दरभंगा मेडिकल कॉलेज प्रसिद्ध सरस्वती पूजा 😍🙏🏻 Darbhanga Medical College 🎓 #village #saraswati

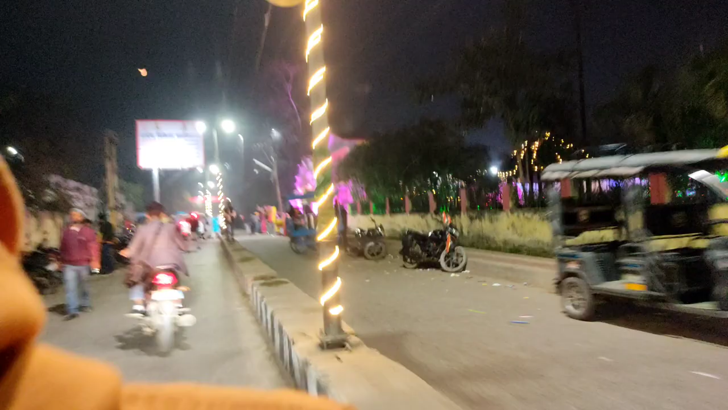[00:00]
अभी फिलाल जो है DMCH के जो है Medical College वहाँ पर आ गए है यहाँ पर दिखें कितना ज्यादा भीर है देखने के लिए सिर्फ यहाँ पर देखने के लिए तो अभी आप लोगो देखें यह में गेट है में दुवार है तो अभी इसके अंदर चलेंगे चलोगे